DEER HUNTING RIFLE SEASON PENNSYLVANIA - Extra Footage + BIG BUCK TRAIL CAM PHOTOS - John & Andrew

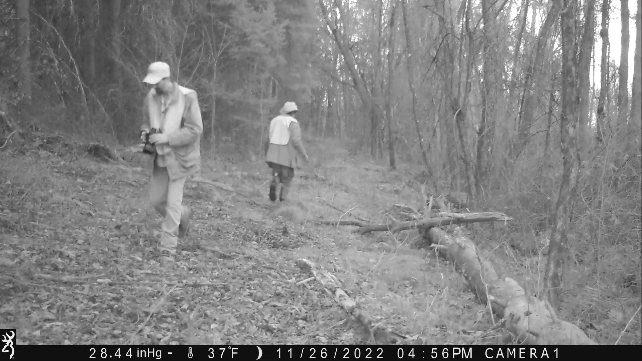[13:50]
And then, we're back over where after my dad shot at that buck and he grazed it. We're looking for blood. This is probably, I don't know, maybe 100 yards from where the shot took place. We know the deer ran past here. But, the camera never picked up on the deer because it probably was going too fast for the trigger time of the camera. We're not 100% sure.